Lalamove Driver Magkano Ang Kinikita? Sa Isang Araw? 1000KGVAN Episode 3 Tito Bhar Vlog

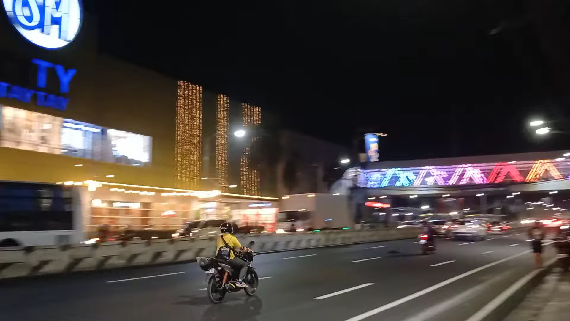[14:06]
May naihatid kasi kanina ako dito, tapos ito ang nakuha ko.
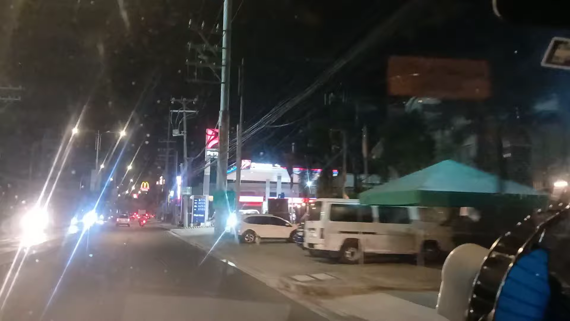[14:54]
kagagaling ng trapikan kanina, ngayon ay maluwag-luwag na.
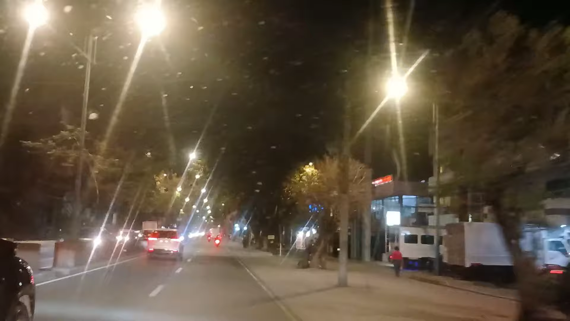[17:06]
Sige po, medyo papaspasan na natin ng konti para mabilis tayo makarating at baka maiwanan tayo ng mga booking doon. Okay, at i-update ko po kayo.
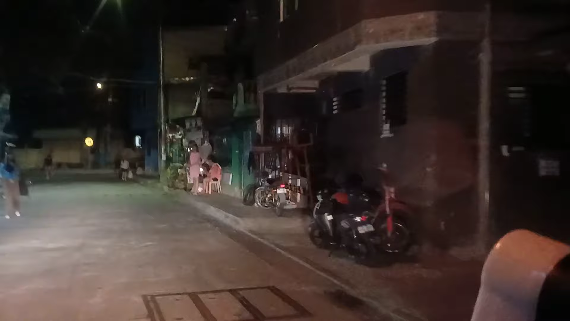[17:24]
At naibaba na natin mga katito bar yung drop off natin dito sa Batasan. At ngayon ay papunta na ako sa Lagro.
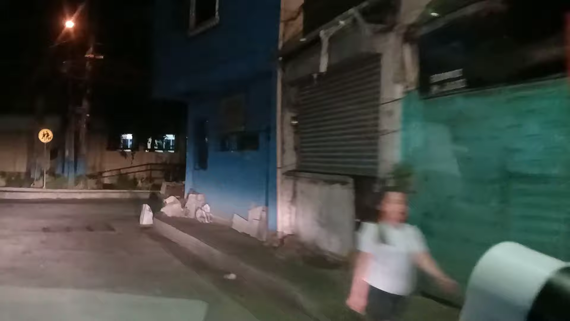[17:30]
At wala nang traffic. At dyan mga katito bar, update tayo, pambihira.
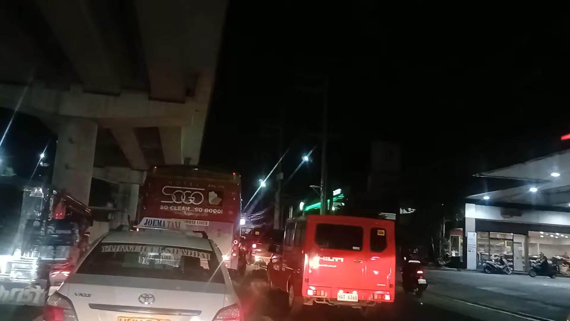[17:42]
Akala ko wala nang traffic dito kasi alas 10 na. May lalo pa palang tumitindi ang traffic dito pagkagabi na. Siguro may mga tinataas dito sa ano, sa linya ng MRT.
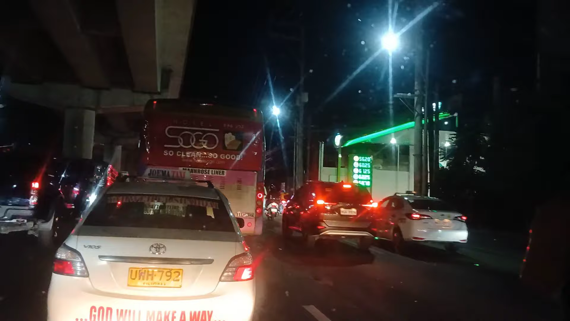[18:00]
Kaya nadapil na tayo dito. Hey. Ako'y kangina pa dito.
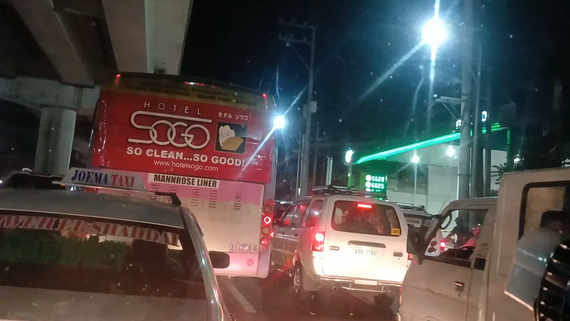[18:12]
Ay, kambira. At nandito na ako mga katito bar sa didelibiran ko sa Casa Milan, Nova Leches.
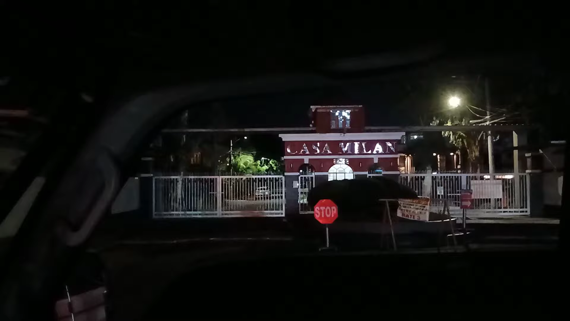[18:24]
Ito ay Greater Lagro. At ang problema dito ay parang sarado naman.